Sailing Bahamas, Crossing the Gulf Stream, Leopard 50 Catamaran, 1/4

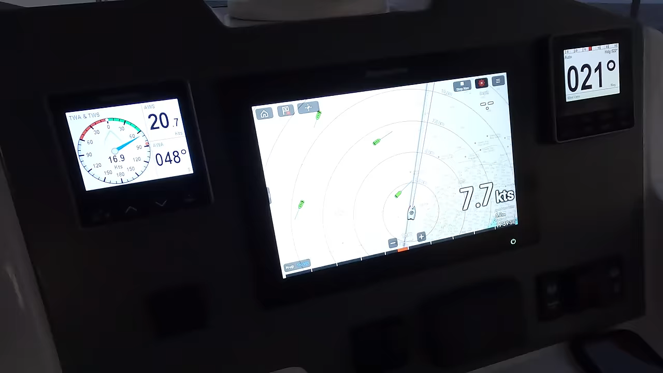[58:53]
wind is picking up even more we're now on seven seven knots
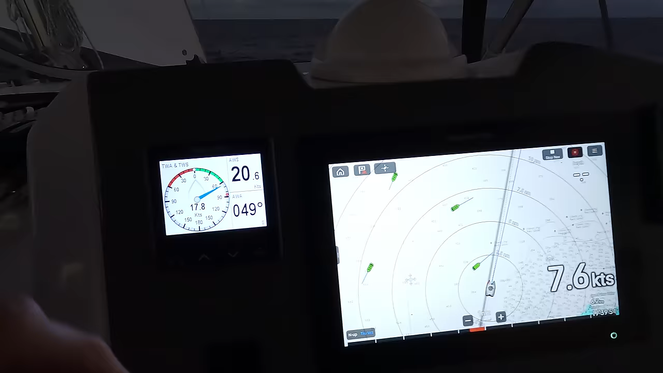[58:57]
with apparent wind speed 20 17 and the leopard says once you hit 21 you should riff but
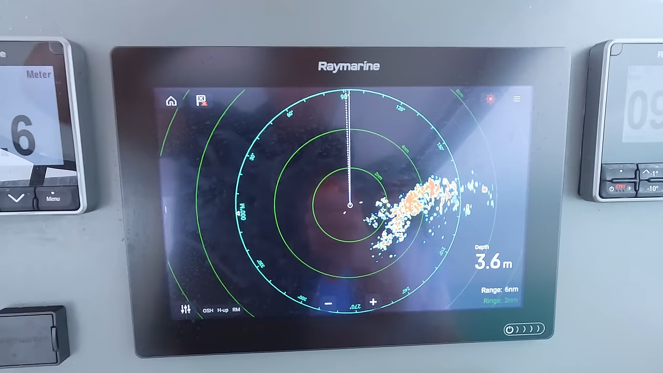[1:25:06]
you're crossing an ocean you can see the squalls at night when they're gonna hit you so you can
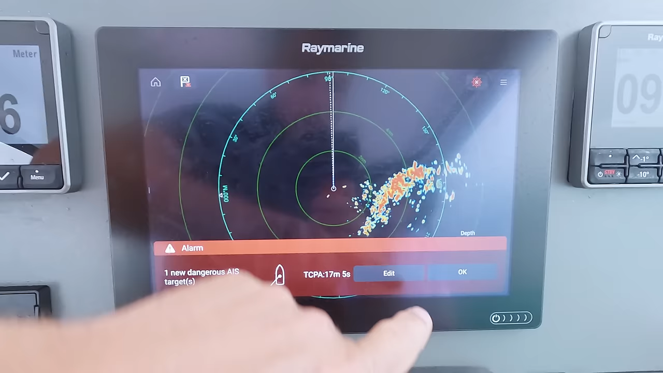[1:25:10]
do something oh this is aas because he's warning us there's an boat and it's the catamaran down there it's a bali catamaran and seems like we're just going to the same place together which is nice and comforting
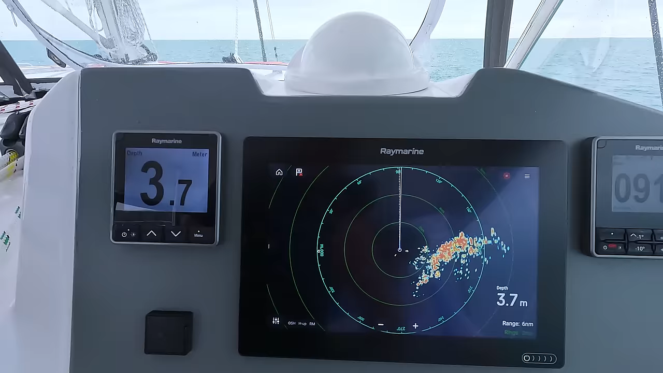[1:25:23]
so you can see there's rain and you can just track it and you can figure out what direction it goes or just look at it but at night you won't be able to see
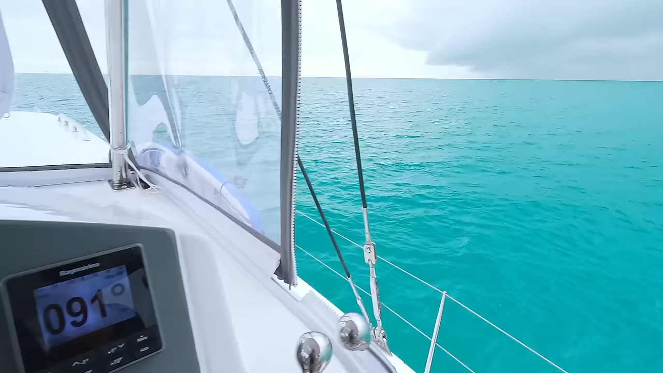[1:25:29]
so at night this is the most useful thing ever
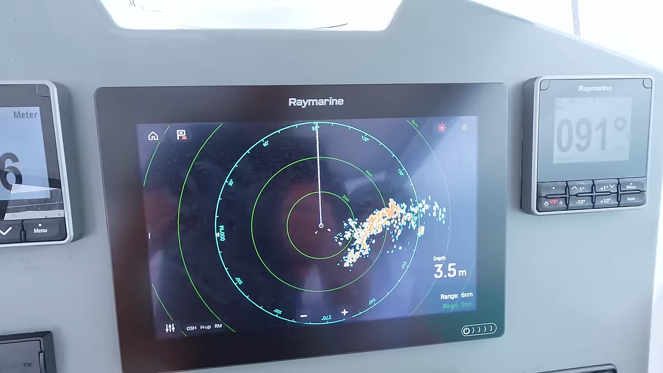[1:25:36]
we have 3.6 meter depth let's see the chart where are we where are we going
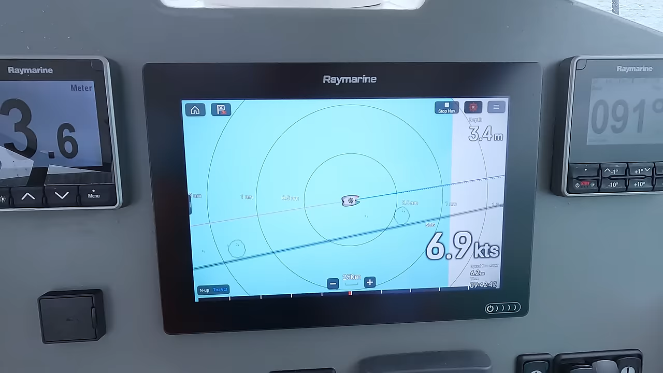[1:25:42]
we're doing seven knots see this is the other catamaran let's zoom out
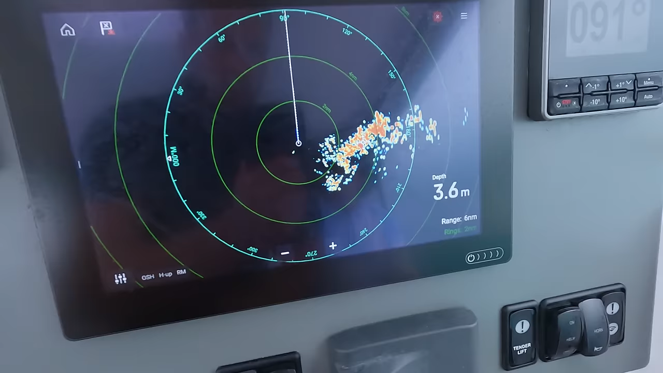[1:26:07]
a very cool thing on the radar is like we can track this as an object if you had a
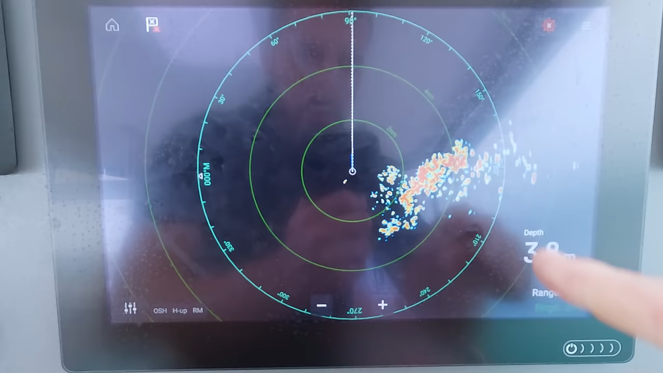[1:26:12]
very small uh squall it's easier to track now we have a very big system but anyway you see you just press on whatever you want to track acquire target and now you see he made this uh and he's trying to track it just using some brain so now he's kind of acquired the tiger and this uh this vector is showing where it's going so it's very easy you see this is us we're going here but the system or whatever the point we choose is going here which
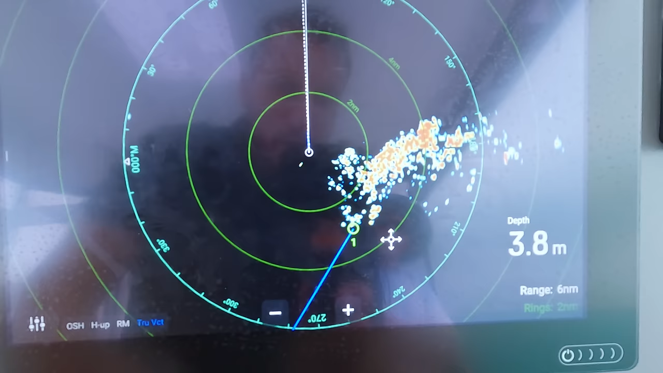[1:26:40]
means we're probably gonna pass it now when the small there's a small squall you would just have you know a big red thing um and it's very easy to track it now he seems like a little bit lost we can acquire a new target to see him you make new acquire target
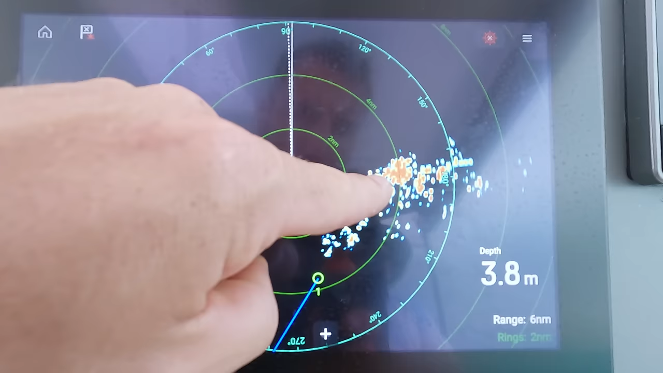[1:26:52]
he just needs some time so this is target number one this is target number two and he needs a little bit to get the vector of movement and it's kind of getting smaller you can see it's like it just might dissolve and also the
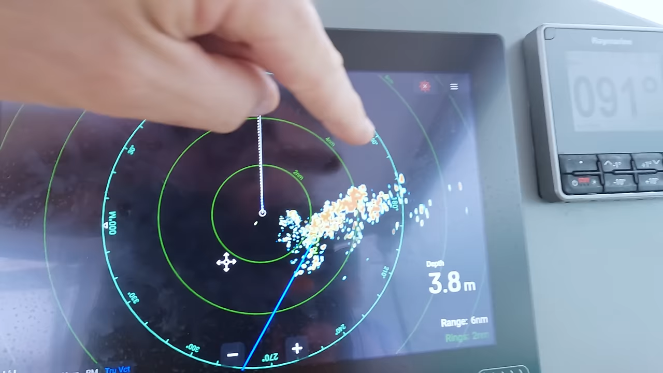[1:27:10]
amount of the reflection you get is the amount of how bad the system is okay now we have the vector
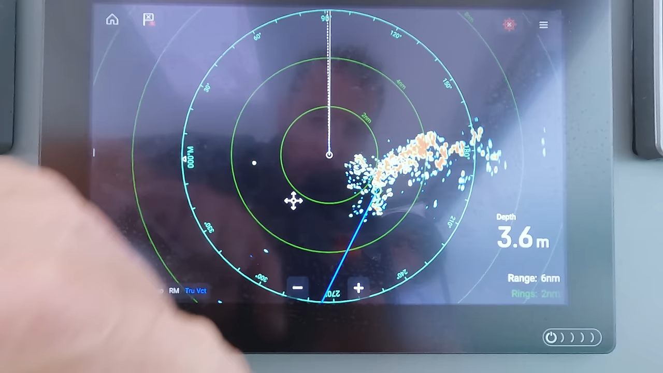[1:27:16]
again saying it's moving in this direction
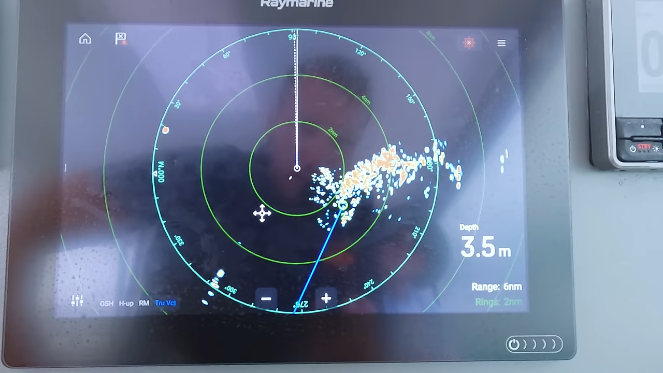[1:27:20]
that's not tracking the best but while you get the idea what's this used for
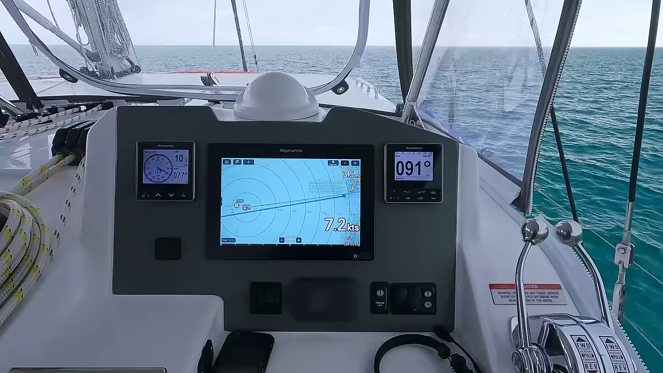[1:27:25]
we just got some wind and this wind is probably from this system but anyway
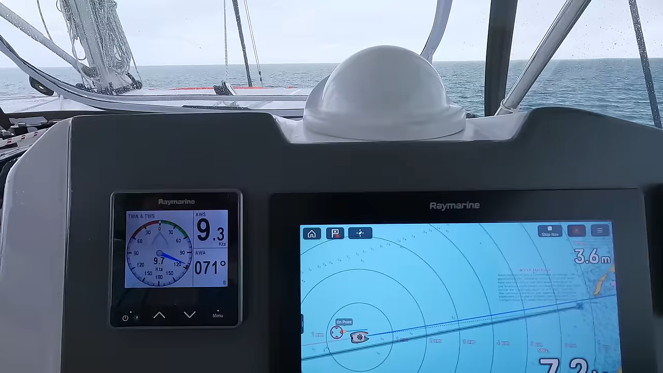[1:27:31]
you see we have now nine knots of apparent wind speed from 74 degrees which is good so we're